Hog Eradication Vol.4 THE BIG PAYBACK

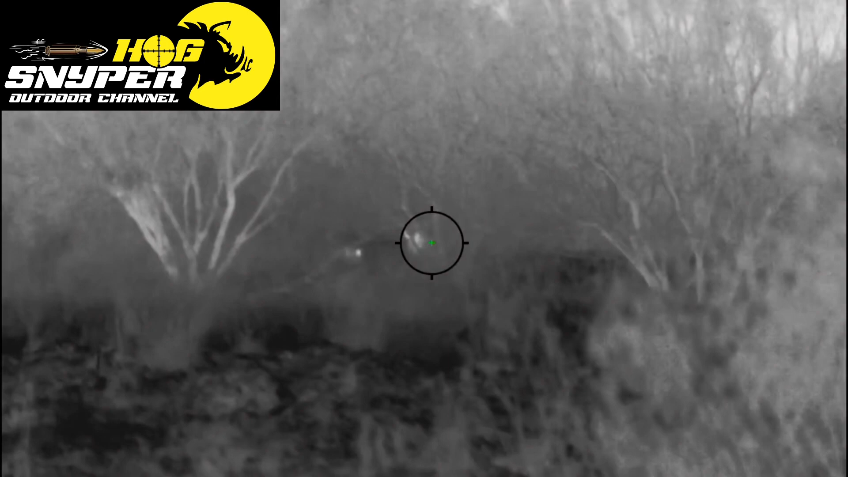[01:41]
Hold on, no, he's still moving.
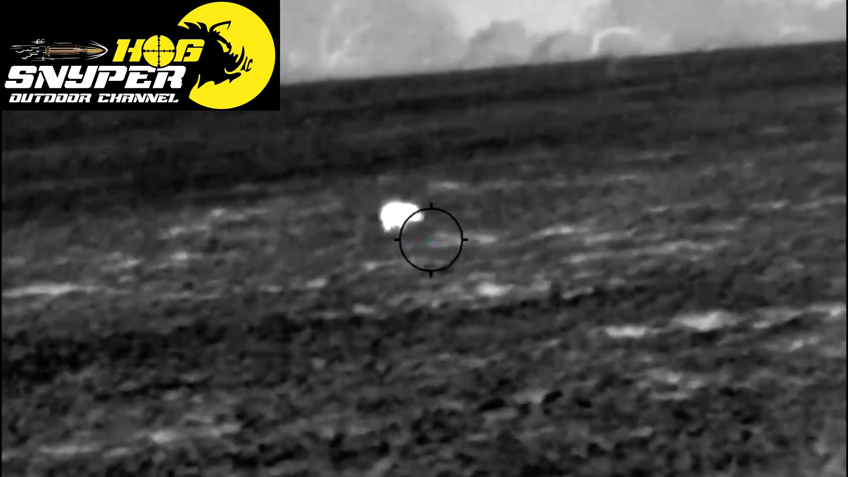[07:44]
Little. He's a tough little son of a bitch.